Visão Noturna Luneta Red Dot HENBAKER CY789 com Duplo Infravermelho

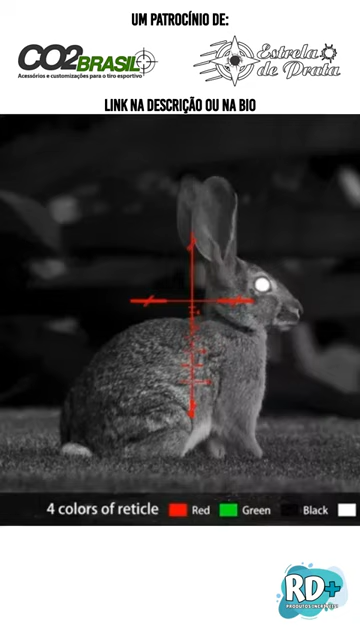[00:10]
Com trilho ajustável, adaptador para lunetas, Wi-Fi com aplicativo, ela filma com áudio em 1080p e tira fotos.